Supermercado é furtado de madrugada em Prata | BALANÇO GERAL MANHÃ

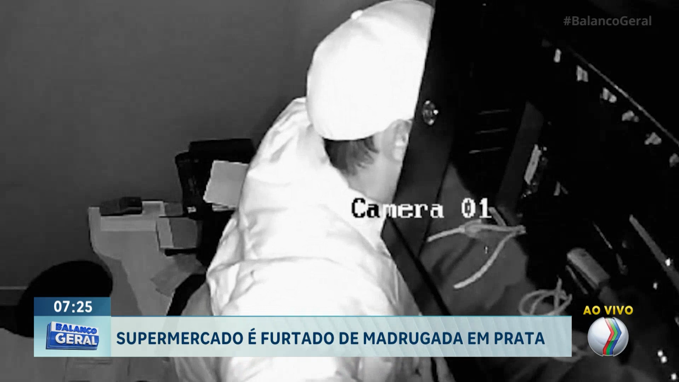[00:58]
Ele vai, então, até essa câmera de segurança e desativa ela.
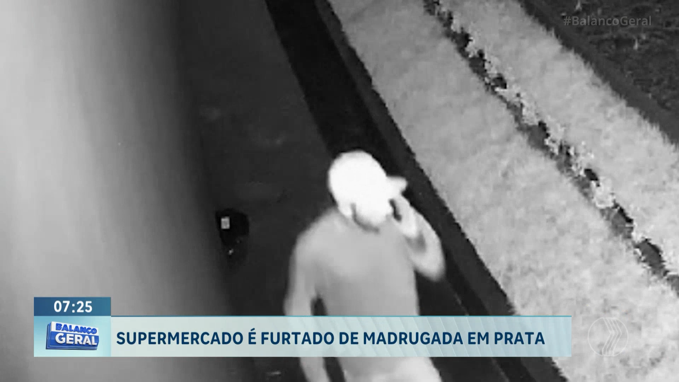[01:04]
Já do lado de fora, também por uma outra câmera de segurança, É possível ver um dos comparsas conversando pelo telefone como se
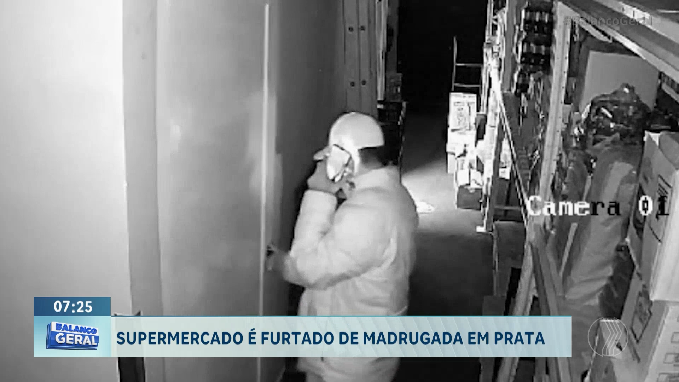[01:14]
estivesse dando ali as coordenadas para esse homem que estava dentro do supermercado. Ele anda em todos os cômodos como se estivesse procurando alguma coisa.
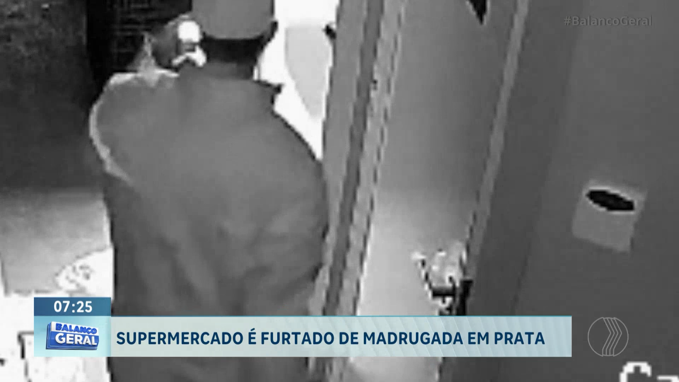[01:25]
Ao que parece, ele sabe o que ele quer, mas não sabe ao certo aonde estava, o que ele está buscando dentro desse supermercado.
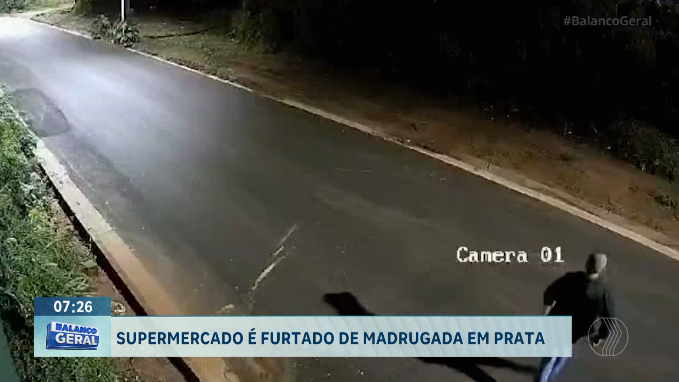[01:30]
Também, do lado de fora, a gente consegue ver os criminosos indo embora. Ao todo, a polícia suspeita que sejam cinco criminosos envolvidos. E depois, em uma outra câmera de segurança, é possível ver um carro que pega esses criminosos e sai do local.
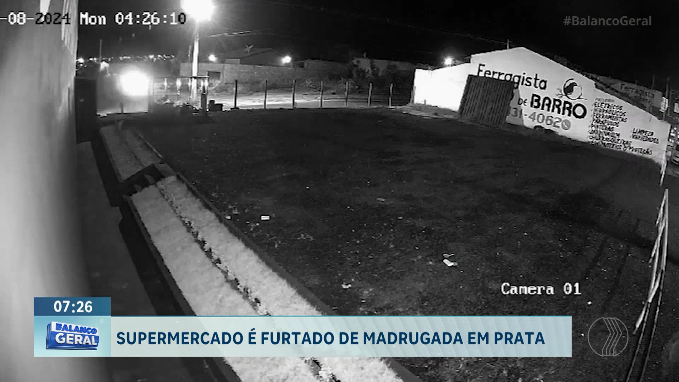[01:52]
As câmeras também flagraram com clareza o rosto desses criminosos. Aquele também que está dentro do escritório, usando um boné e uma máscara, por mais que ele tente se esconder,
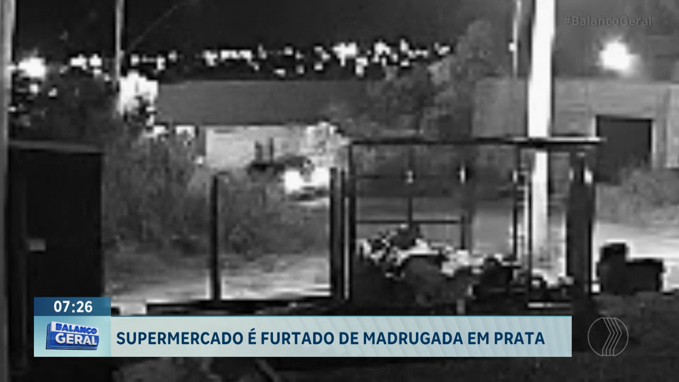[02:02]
É possível ver alguns traços aí que conseguem ajudar a polícia a realizar as buscas. Até o momento, a gente não sabe o prejuízo. A nossa equipe entrou em contato com a equipe do supermercado, mas até o momento a gente não obteve respostas Para saber qual foi o prejuízo dessa ação desses criminosos.